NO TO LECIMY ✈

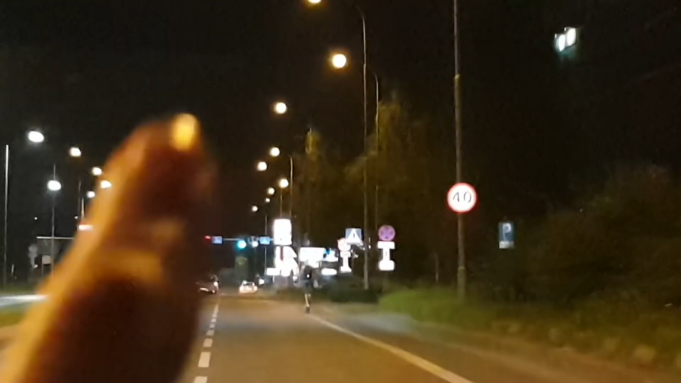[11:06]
Czy wy to widzicie? Patrzcie, jaki księżyc. Ogromny, co? Oj, co on się chowa za budynek, schował się.